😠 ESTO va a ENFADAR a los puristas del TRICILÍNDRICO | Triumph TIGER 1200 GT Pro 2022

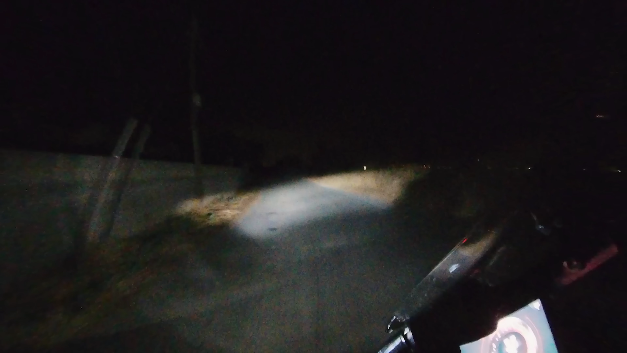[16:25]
Creo que esta vez sí que tiene como una ruedecita que se ve claramente, o se intuye que es para ajustar la altura de la luz. Yo las veo de momento bien un pelín bajitas, las de cruce, que son las que llevo ahora mismo. Aquí se encienden, como veis, las luces cuneteras. Les cuesta como encenderse un poco, ¿eh? Y tienen muy poca intensidad. Pongo las largas ahora mismo. Están un pelín bajas las luces, eso queda patente. Me gustaría que estuvieran un pelín más altas.
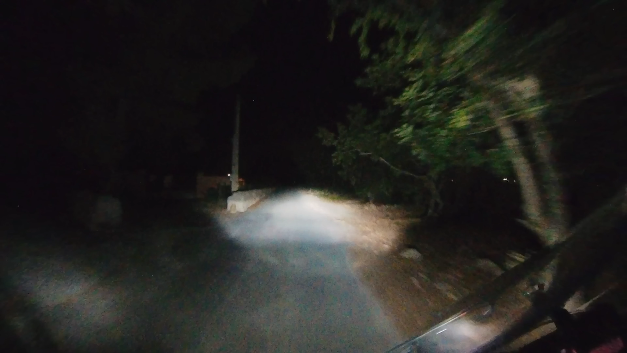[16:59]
Voy a probarlo, a ver si realmente esto es una ruedecita.
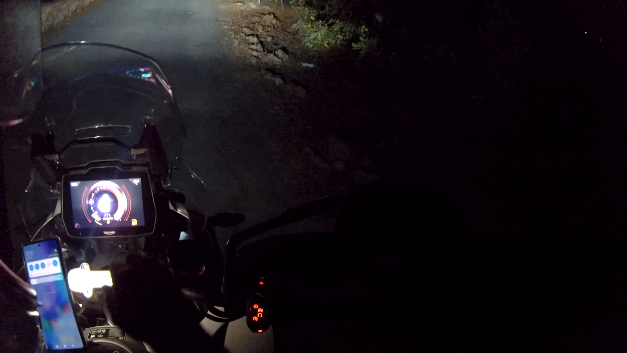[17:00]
Es aquí abajo, no sé si lo veis bien. Hay como una ruedecita. Pero hace de muy mal, hace de muy mal manipular, tío. Bueno, vamos a dejar así, vamos a analizarlas así.
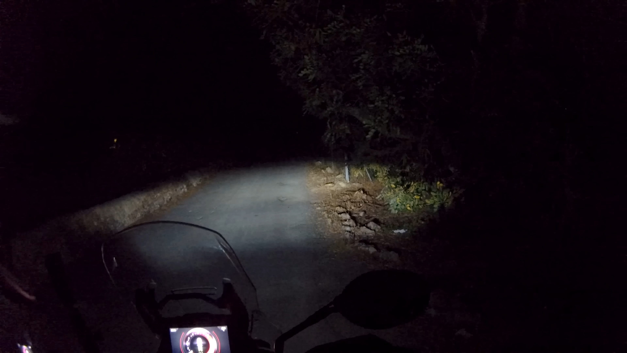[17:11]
Estas son, como he dicho, las de cruce. Encendemos las luces auxiliares o antinieblas. Hay una cosa muy rara. No sé si es que son así o es que no están bien ajustadas. El haz, veis, un haz muy geométrico, muy cuadrado, muy rectangular, por decirlo así. No sé, es muy raro.
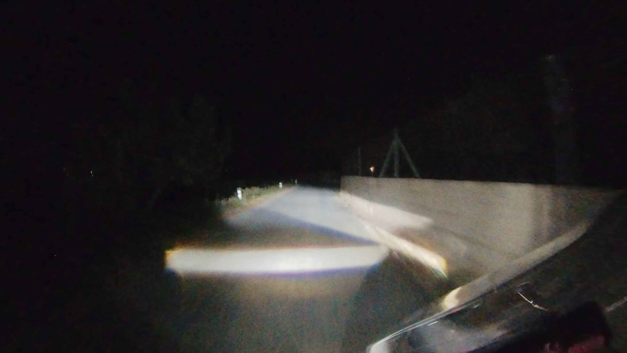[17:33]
No sé cómo alumbran esto. Yo creo que están mal ajustadas, sin más. No sé si ahora lo veis desde la cámara del casco. Es muy raro.
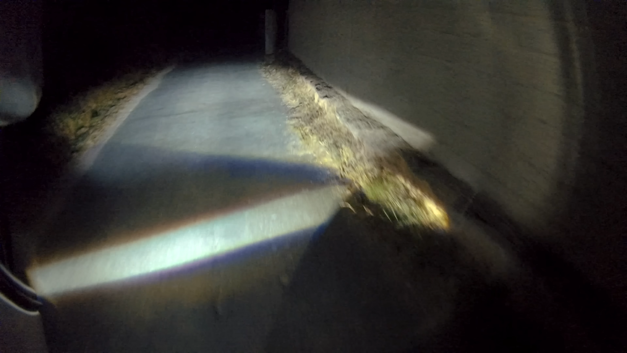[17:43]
Naturalmente te da muchísima más luz. Tampoco tanta, ¿eh? En la parte más cercana a ti y con las largas.
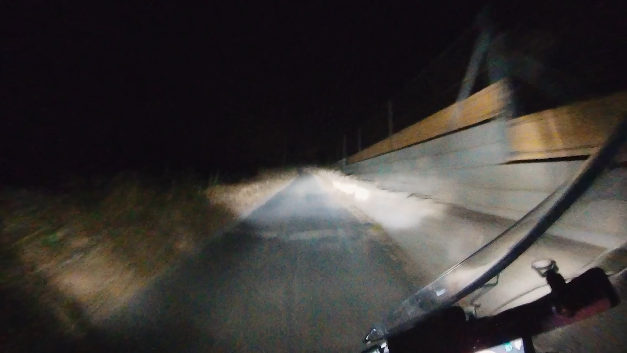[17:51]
Yo la veo bien, ¿eh? Tiene una temperatura de color bastante neutra, en realidad. Le falta luz al final. Está clarísimo que le falta luz al final. Pero esto es por la altura. Yo las veo bien, no excelentes. Incluso diría que no notables. Le pondría un 6,5. 6,5 o 7, ¿va? Porque la veo con un haz bastante uniforme,